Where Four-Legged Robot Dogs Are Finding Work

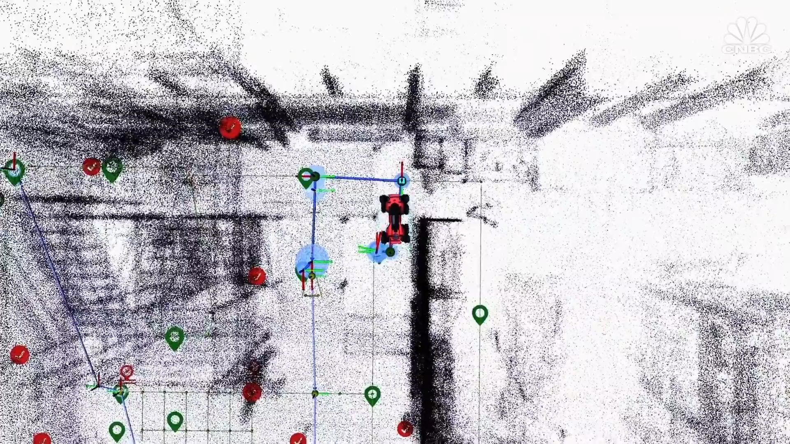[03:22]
but the company says this includes the full autonomy platform, which comes with LiDAR and a docking station.